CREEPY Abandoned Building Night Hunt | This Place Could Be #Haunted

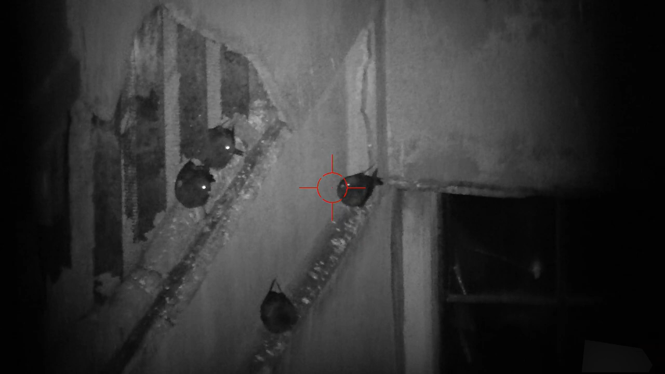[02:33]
So I'm gonna shoot him 1, 2, 3, 4, and hopefully that way none of them will get scared and I'll fly off. So here we go.
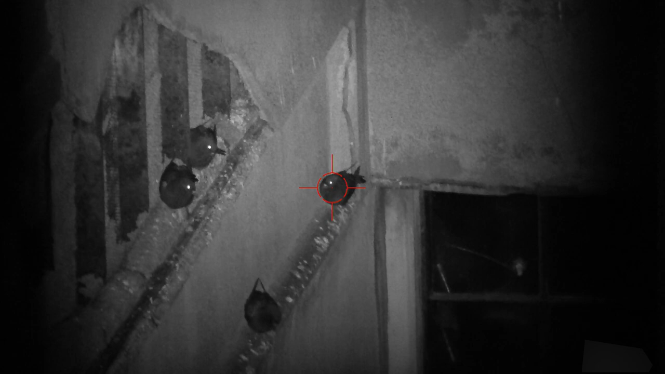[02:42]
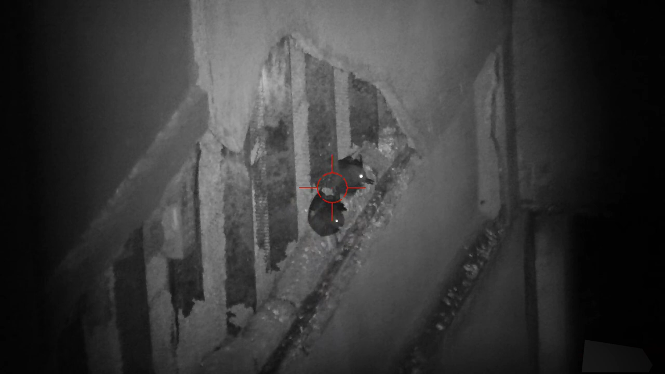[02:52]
1, 2, 3.
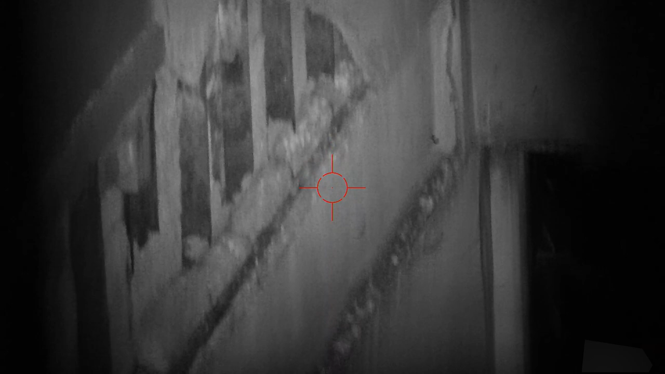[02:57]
Only one took off. Okay, so all those guys are still there.
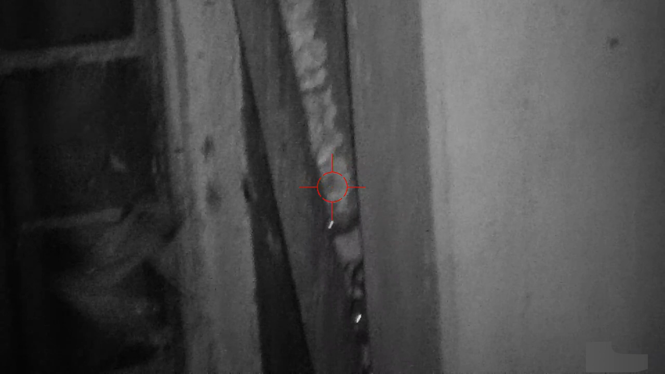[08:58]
Hit that one. Hit that one.